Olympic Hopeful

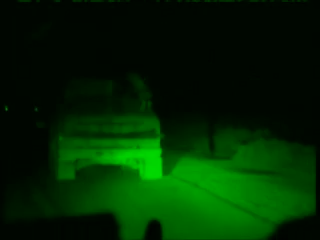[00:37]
What started as a routine patrol ended up being a night you would never forget. You don't really see him very much.
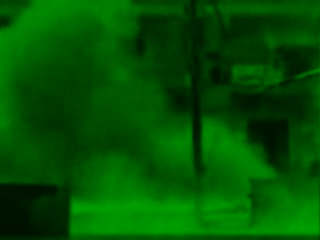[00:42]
You just see the smoke trail. It blew me back probably about 10 feet.